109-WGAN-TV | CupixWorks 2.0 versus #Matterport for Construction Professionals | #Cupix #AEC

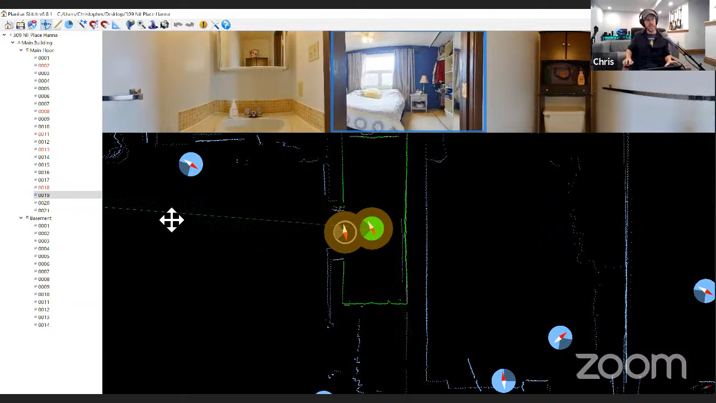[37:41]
the list here so if i want to turn that off i i would right click and choose hide and eye guide and it would turn that particular one off
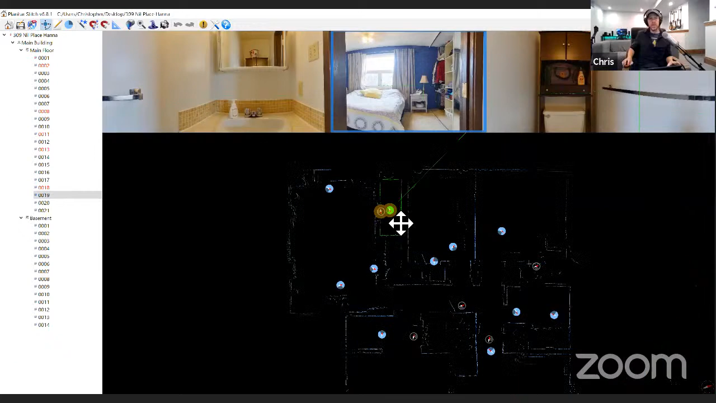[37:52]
um so when you have this scenario it's actually the one in the door jam that i want to get rid of so how do i find the door jam scan right well i already found that i just clicked on the first one and it just showed it okay initially and then i hit it already i'm too fast it's crisp pro level it's fast mouse click to do that and so that mouse click actually called up a menu and then selected hide scan yep you got it so okay so are you are you done now and you're ready to export yeah so this workflow is almost identical
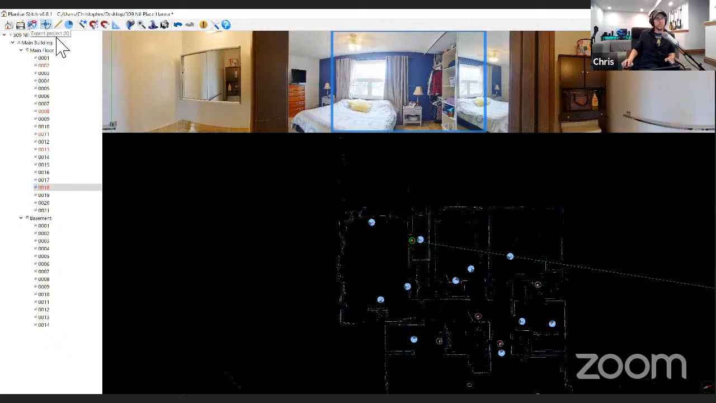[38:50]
panels off i don't want people to see export done okay so just remind me where i'm done where am i going to export i'm looking for an icon that's of a globe yep you got it like that globe so can you go ahead and select that and then you've a limit looks like you've eliminated your error messages correct yep so there's only one left and so i'm going to ignore this one because um it's still acceptable so this is a message that's meant to protect you so let's suppose that you were to enter a number that doesn't make sense you're tired on site you accidentally put in one inch for the wall thickness it's going to say hey are you are you sure about that because that affects the square footage of the property um so you don't want to misrepresent the house by saying the house is too small so it just it just